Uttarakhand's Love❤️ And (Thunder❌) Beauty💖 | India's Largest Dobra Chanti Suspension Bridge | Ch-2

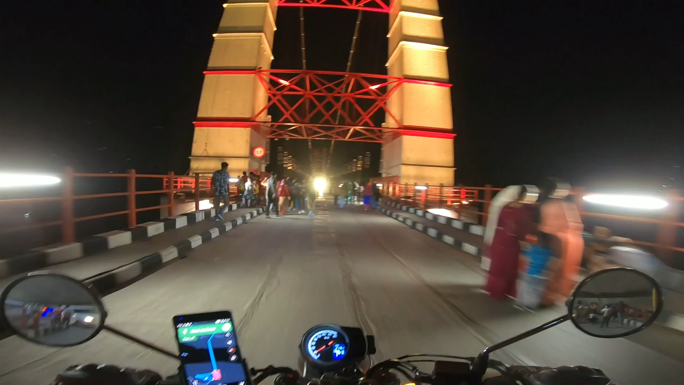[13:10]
कितनी पब्लिक आई हुई है बाई कितनी पब्लिक आयु है रहात को यहां पर पूरा पिकनिक पॉर्ट रहता है पूरा
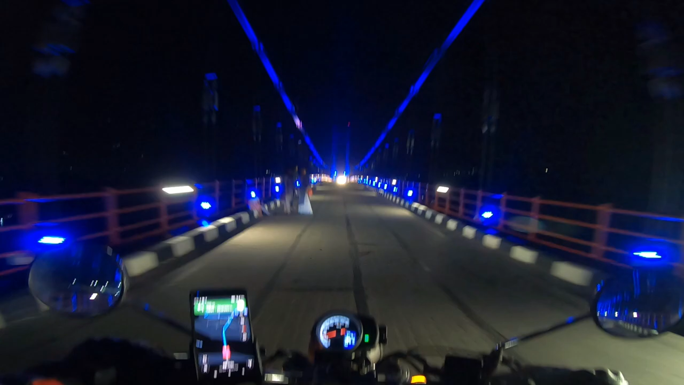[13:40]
सोच भी नहीं सकते हैं यह
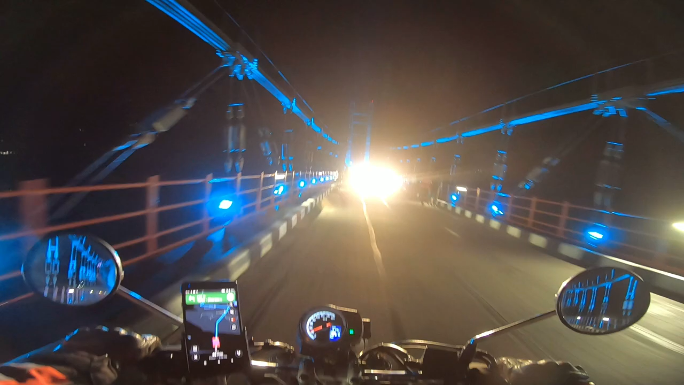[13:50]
तो सामें से जो गाड़ी आ रही है ना उनके लाइट से ना
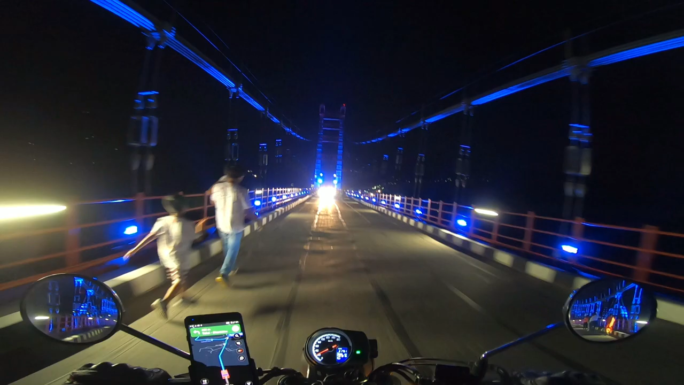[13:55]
जो है इनकी रोश्णिक फीके पड़ जारी है थोड़ी सी मगर अभी ठीक है
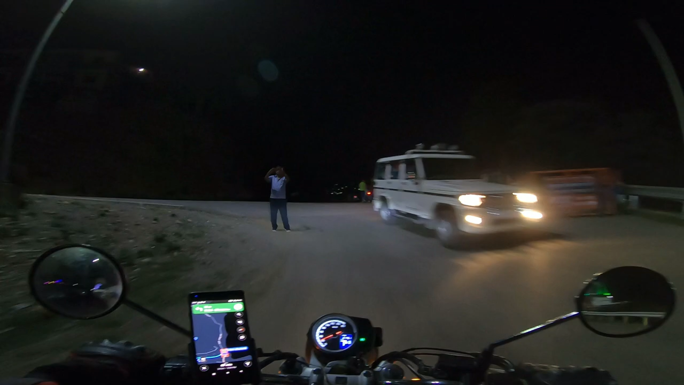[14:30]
चेलो जी ब्रीज को करते हैं बाई बाई एकदम घुप वाला तकड़ वाला अंधेरा है एकदम और बाई की जो रोशनी है ना काफिछी पढ़ रही है
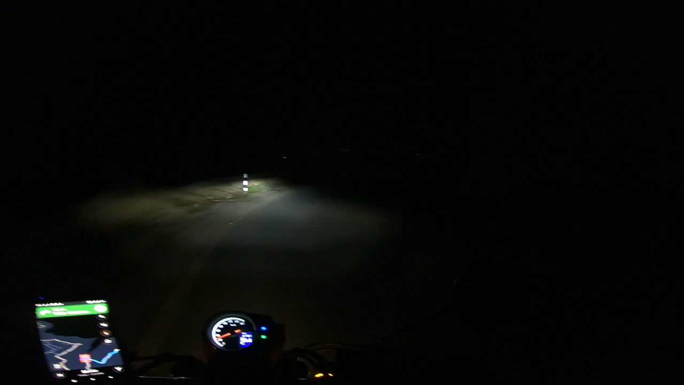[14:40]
सही लग रही है यार
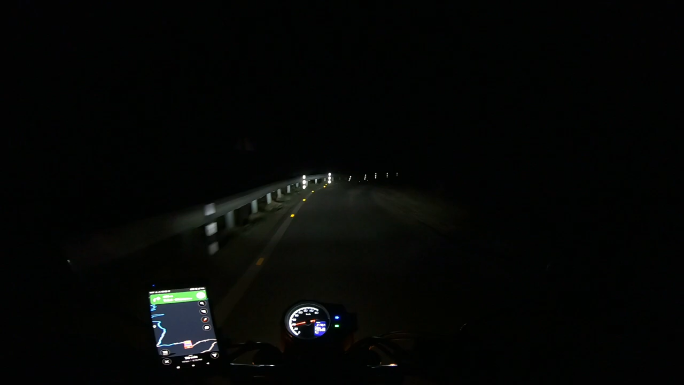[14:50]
एकदम मस चमक रही है रोड बढ़िया वाली यहां पता नहीं क्यों मझे रोशन या लग रही है वाई की आज अच्छा लग रहा है देखने में का पी